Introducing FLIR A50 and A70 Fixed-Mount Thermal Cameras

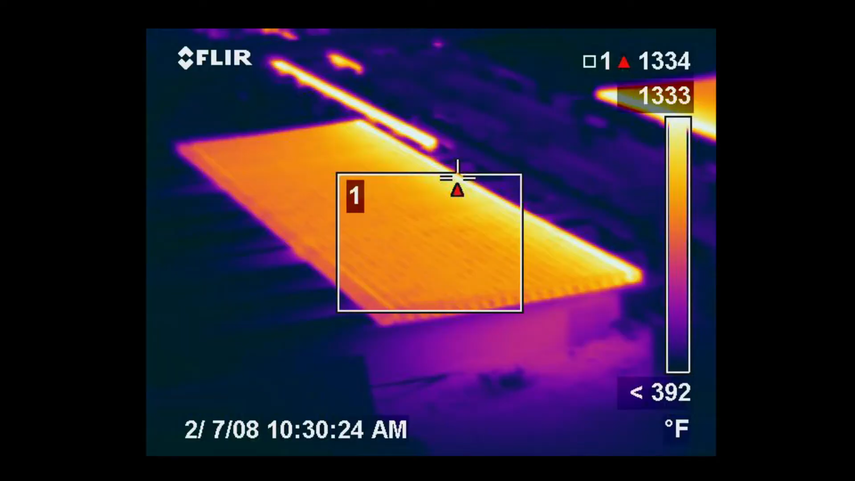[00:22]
On screen: scale top 1333°F
See potential faults instantly with up to 640x480 thermal image resolution.